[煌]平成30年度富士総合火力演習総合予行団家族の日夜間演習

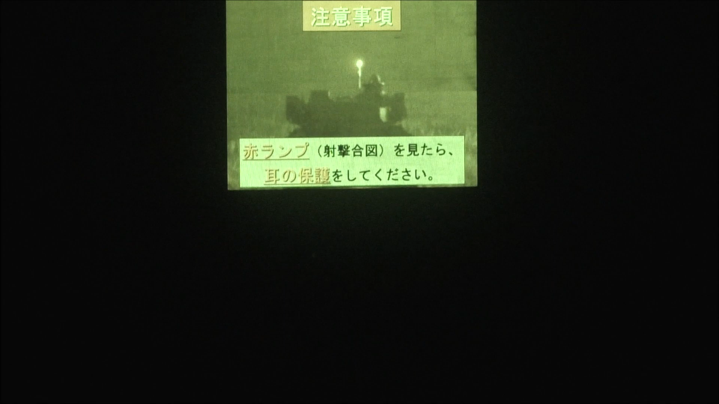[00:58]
また、戦車が射撃をする際、大変大きな音がしますので、ご注意ください。
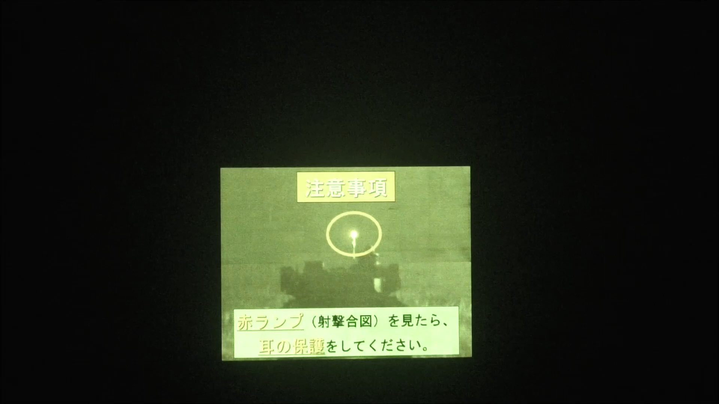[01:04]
次に、演習構成について説明します。演習は第1部、暗視装置を使用した射撃、
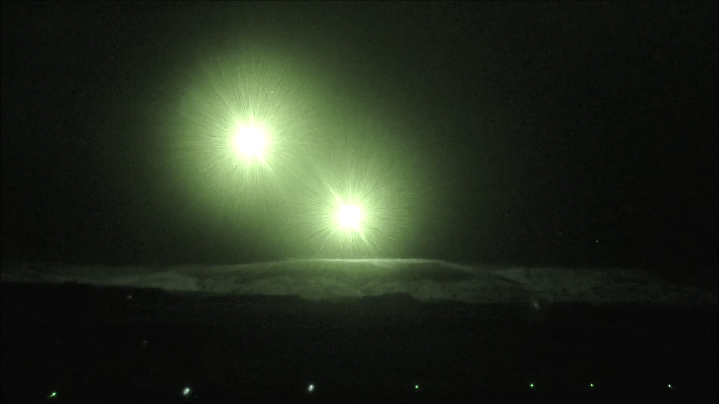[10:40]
1カンデラは1本のろうそくに灯された火の明るさに相当します。なお照明弾が高さ100メートルで照
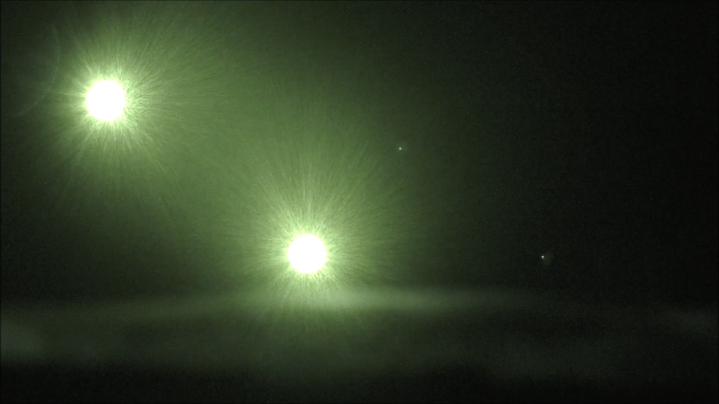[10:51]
らす地域は東京ドームの広さとほぼ同じになります。続いて照明下の120ミリ迫撃砲による射撃を行います。
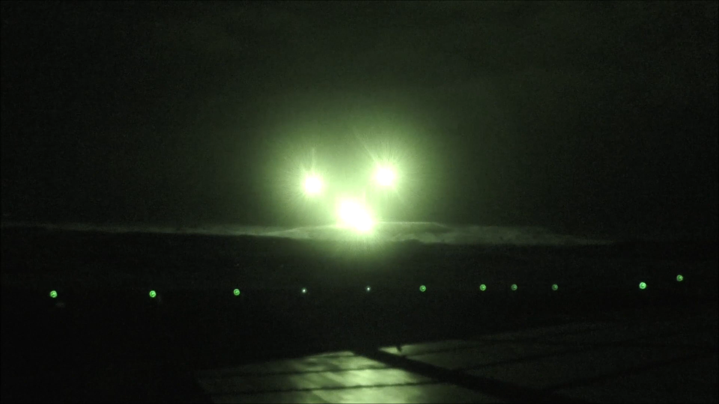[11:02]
こちら120発以上、三台は敵艦艇、暴力者クレーン。こちら FNC、了解。120ミリ迫撃砲、暴力者発射。
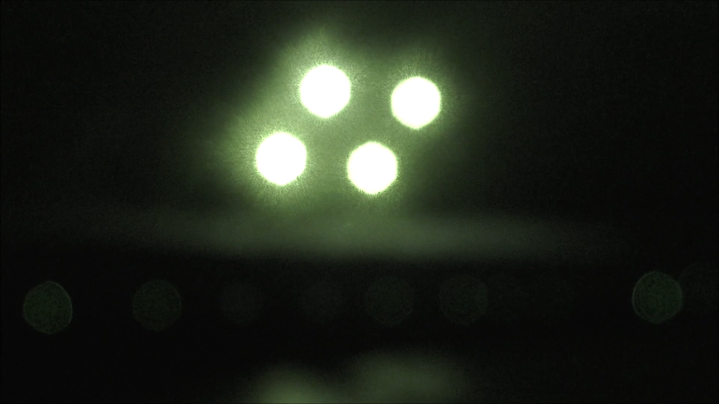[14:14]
初段弾着5秒前、弾着。
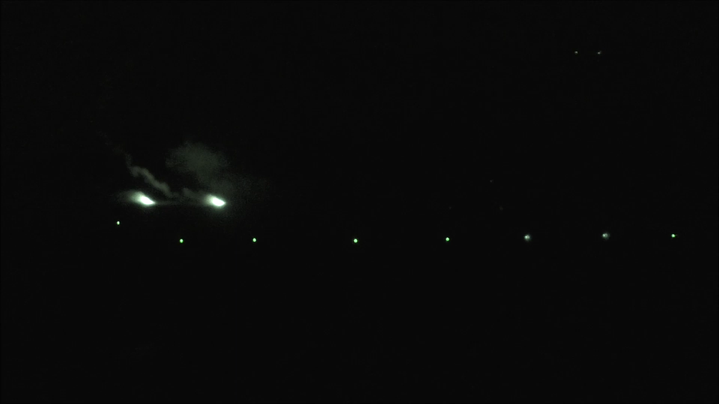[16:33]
最後に 120mm 迫撃砲による IR 照明弾射撃を行い、